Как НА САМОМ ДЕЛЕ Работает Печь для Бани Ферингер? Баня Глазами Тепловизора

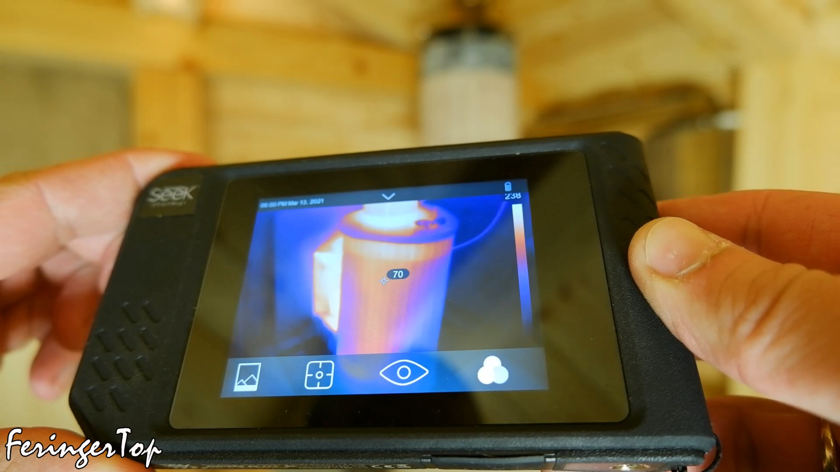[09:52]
В зависимости от места и камня облицовки. Это уже ближе к полному прогреву печи.
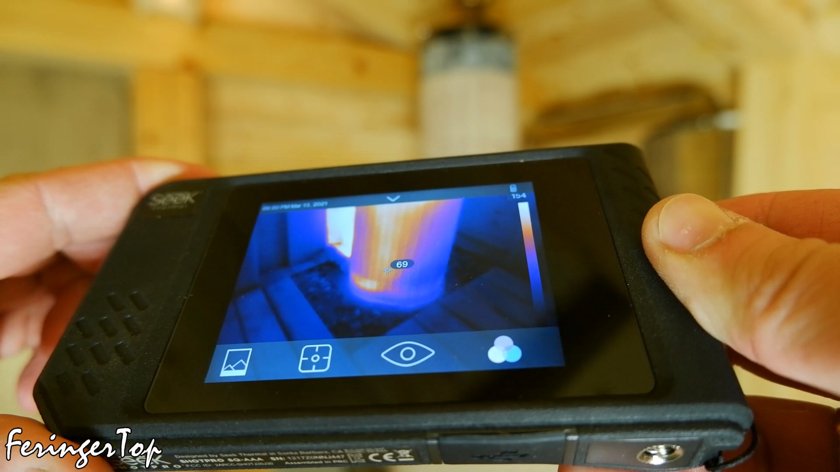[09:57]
Примерно 70 градусов снаружи говорит о полной готовности.
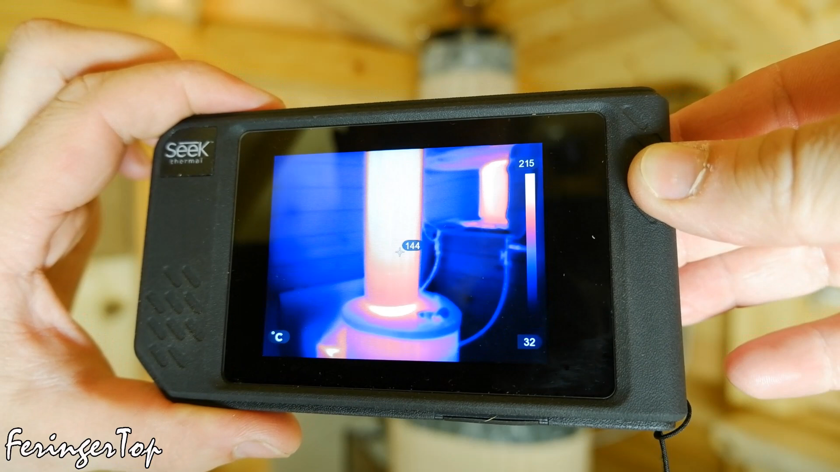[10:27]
On screen: spot 144°C, scale top 215°C, scale bottom 32°C
80 градусов снаружи. Хотя есть одно непрогретое место снизу сзади.
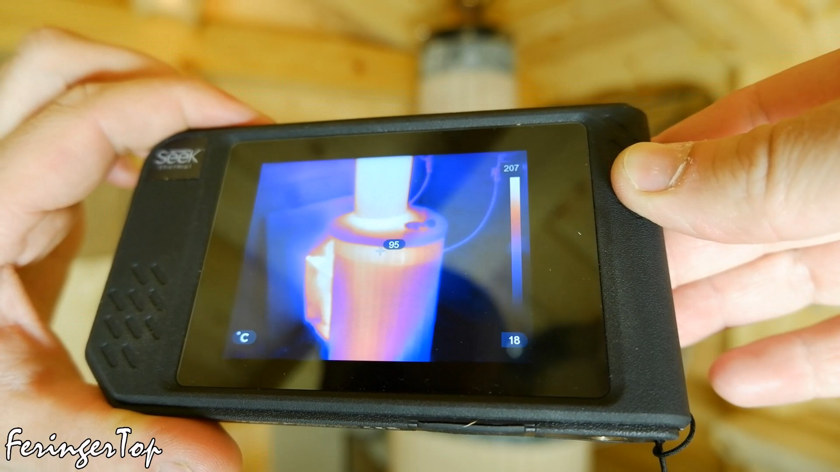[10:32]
On screen: spot 95°C, scale top 207°C, scale bottom 18°C
50 с лишним градусов.
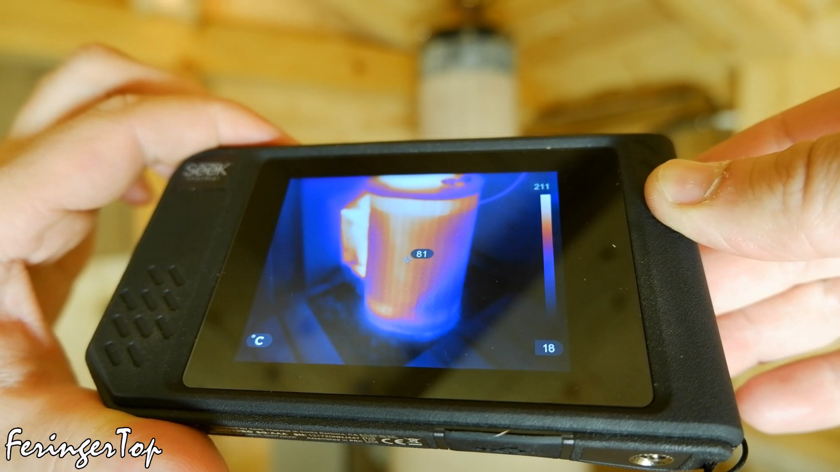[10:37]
Здесь самый мощный слой камня, если считать от стенки топки до края каменки.
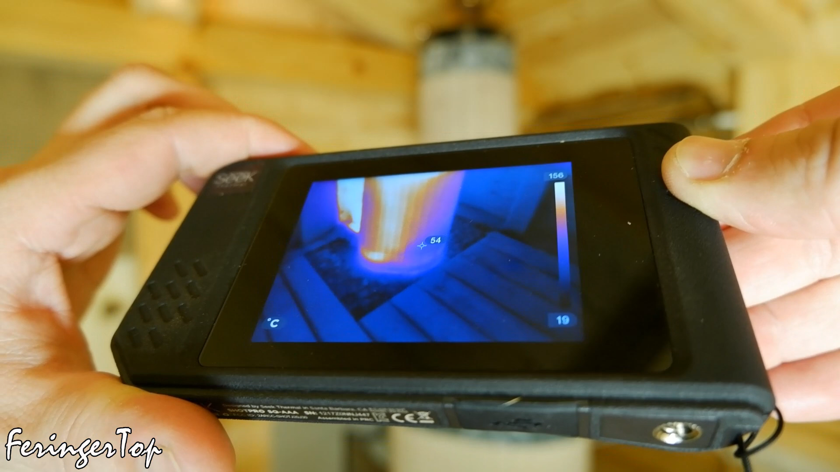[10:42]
On screen: spot 54°C
Поэтому прогревается всегда дольше.
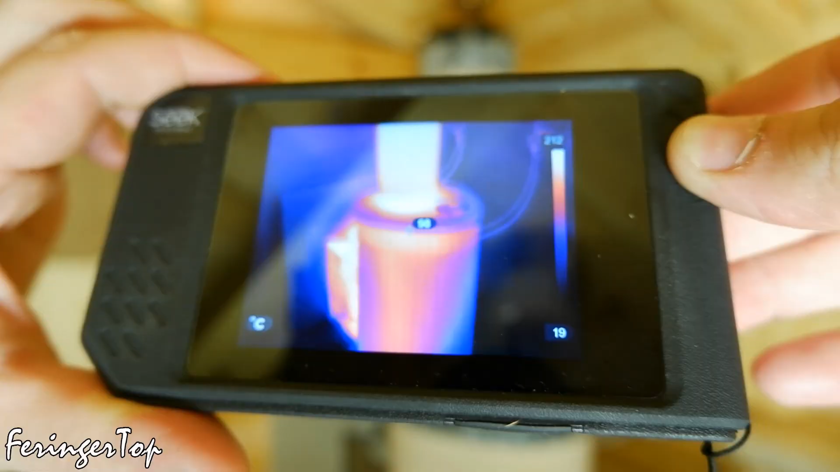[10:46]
Там еще 52. В остальном печь вся прогрета. Прогрета равномерно. 80 градусов снаружи.
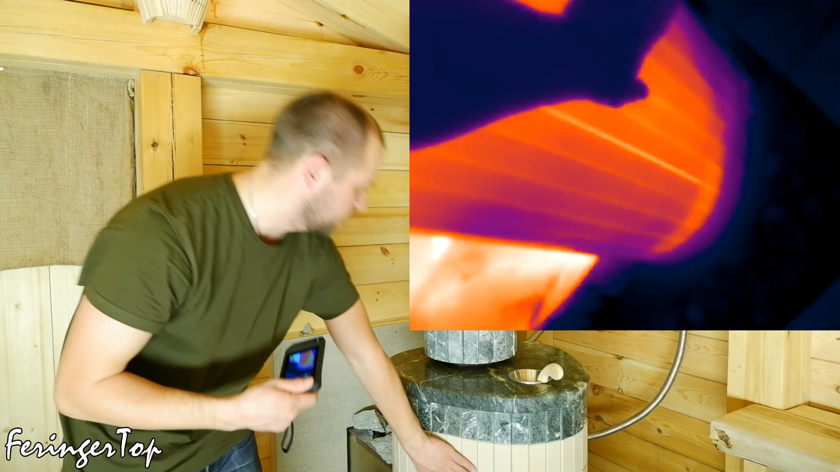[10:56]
Это значит, что камень попрогрелась.
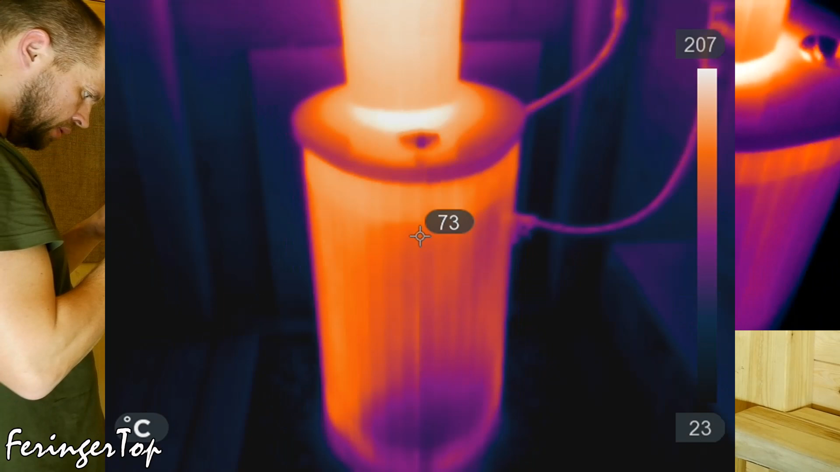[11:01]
On screen: spot 73°C
80-80 градусов. Ну все.
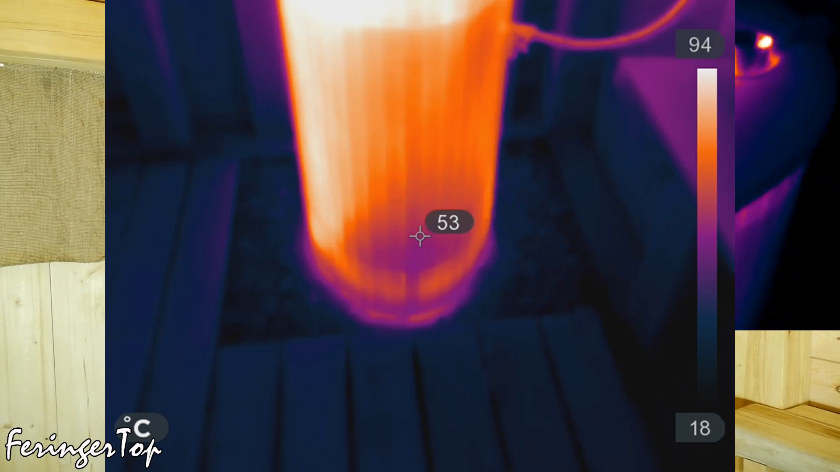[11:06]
On screen: spot 53°C, scale top 94°C, scale bottom 18°C
Извините. Крышка чуть потеплее стала. 80 градусов. Камни в каменке 210 градусов. Здесь стоит сделать акцент,
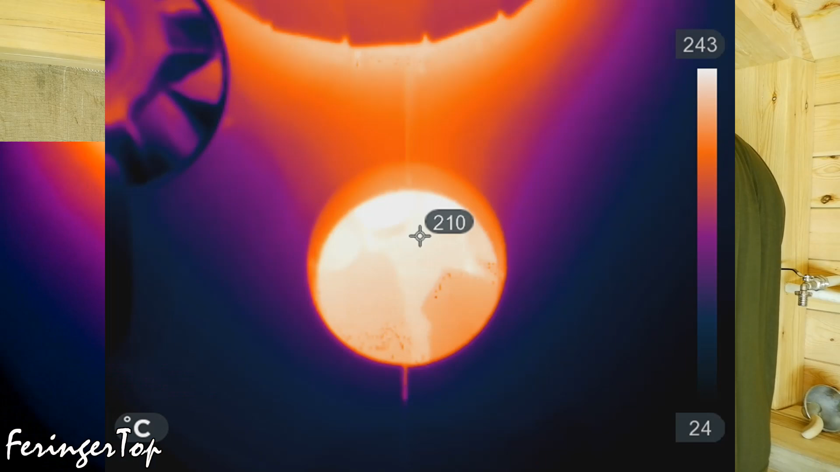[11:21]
On screen: spot 210°C, scale top 243°C, scale bottom 24°C
что это верхние камни, которые максимально далеко от топки печи. И они всегда нагреваются меньше других.
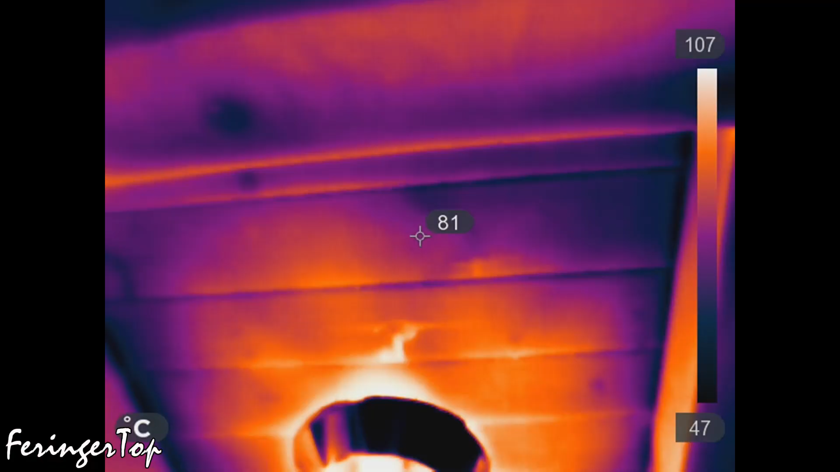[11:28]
On screen: spot 81°C, scale top 107°C, scale bottom 47°C
Кроме того, у меня сейчас установлен теплообменник для нагрева воды внутри каменки,
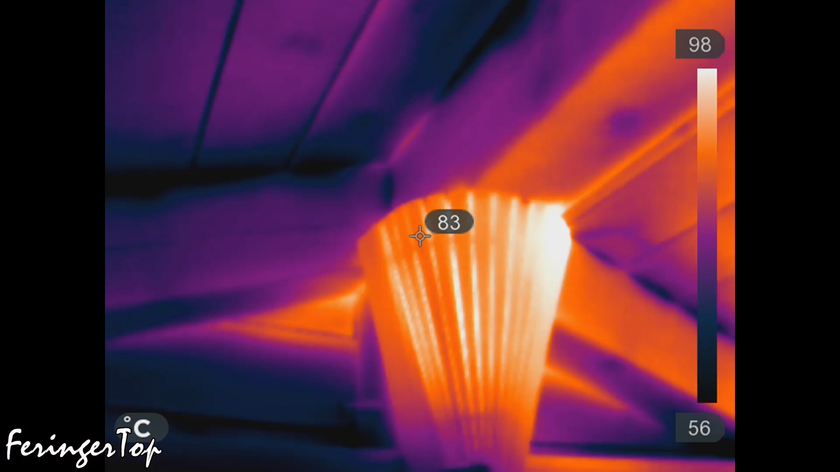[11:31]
On screen: spot 83°C, scale top 98°C, scale bottom 56°C
который не дает греться камням от проходящего внутри дымохода с рассекателем.
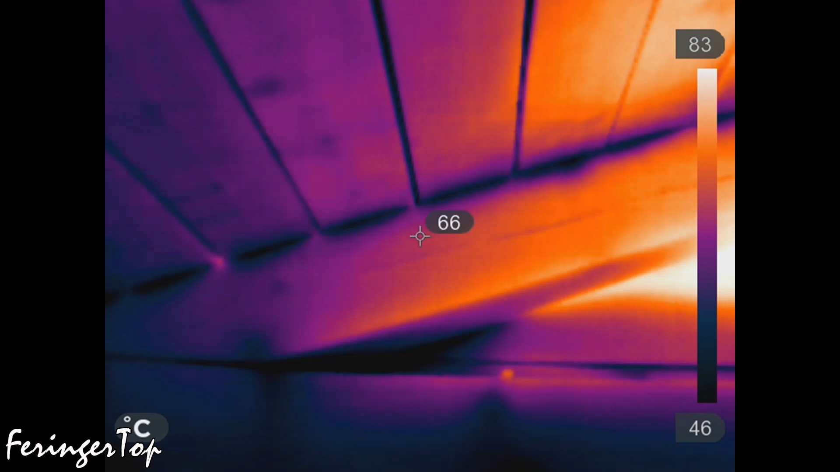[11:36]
On screen: spot 66°C, scale top 83°C, scale bottom 46°C
Возможно, это имеет достаточно сильное влияние,